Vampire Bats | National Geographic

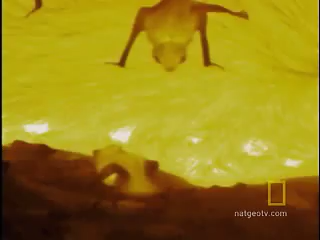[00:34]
The bat wants to feed where the pig's skin glows white hot. Let the dining commence.
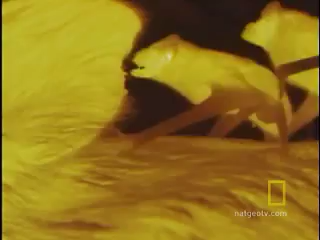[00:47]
Four vampire bats, one sleeping pig.
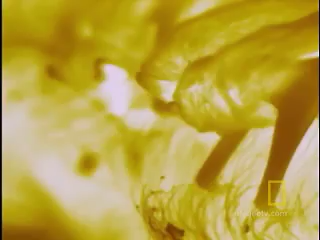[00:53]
Why doesn't the pig wake up? Because the bats teeth are razor sharp and cut painlessly.
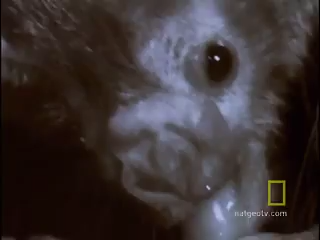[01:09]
The bat's saliva actually prevents the blood from clotting.